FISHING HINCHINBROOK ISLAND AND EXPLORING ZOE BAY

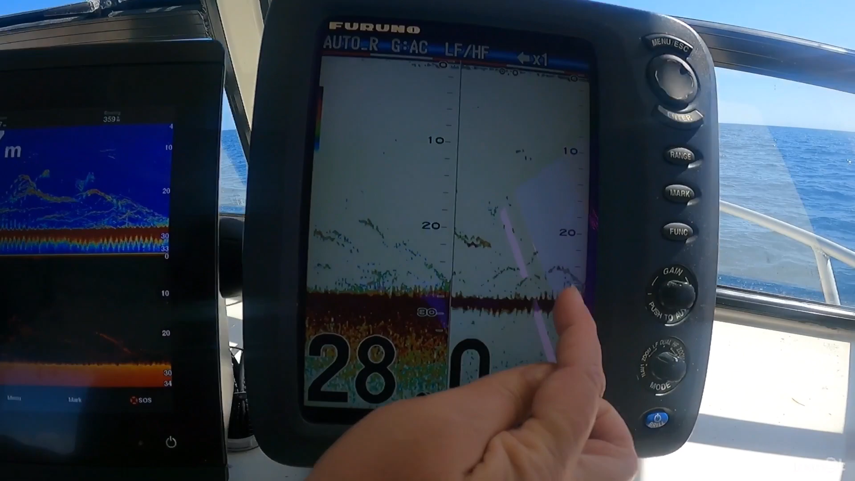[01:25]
so these little arches down here are representing all the fish And this is the metres that we're in So we're about 28
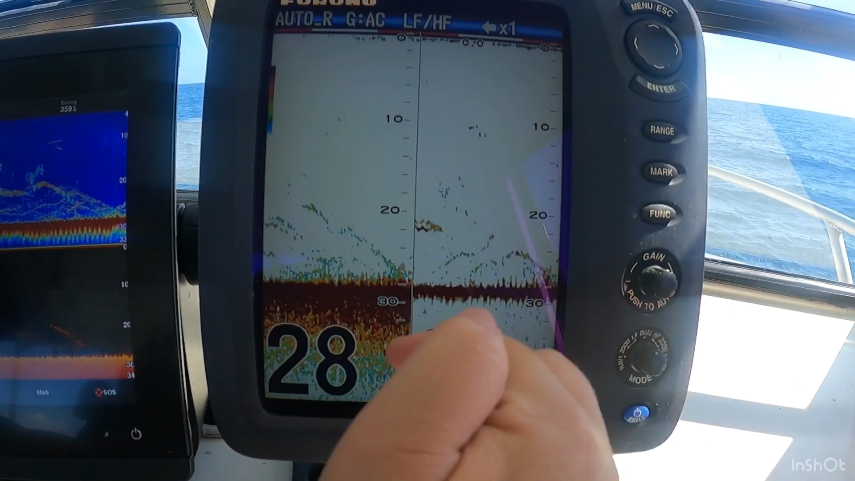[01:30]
metres like it says there So down towards between 25 and 28 metres Is where we're getting dinner Put your bait down and have a look at this one here See how like it's a representation
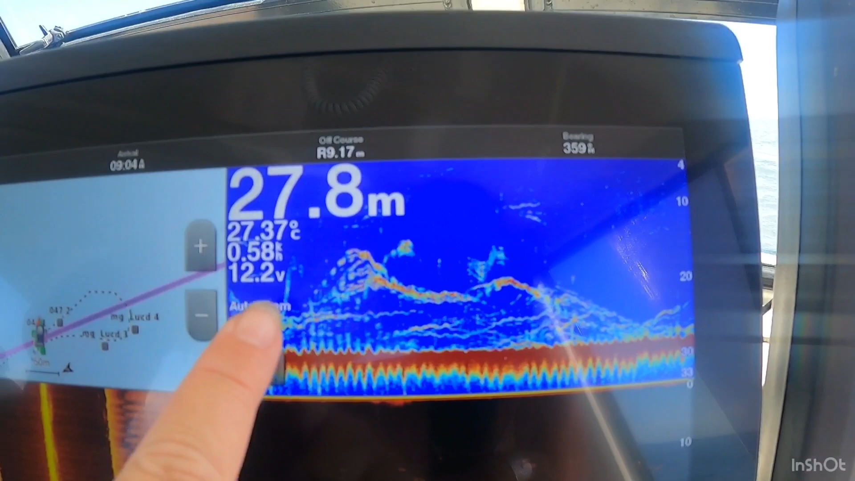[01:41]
On screen: depth 27.8 m, water 27.37°C
of the more swimming around and stuff So we're in for some fish hopefully Yeah